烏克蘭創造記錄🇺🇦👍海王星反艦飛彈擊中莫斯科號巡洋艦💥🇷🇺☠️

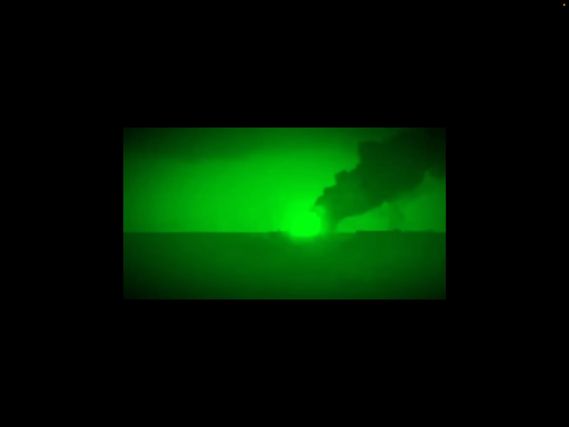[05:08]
即係影到佢啦，影到係中咗彈冒煙啦。咁樣影到中咗彈冒煙咧，你諗下呢只咁嘅莫斯科號啊，距離呢個敖德薩近岸咧係幾近啊？嗱，咁咧再睇翻啦，相關嘅資料先啦。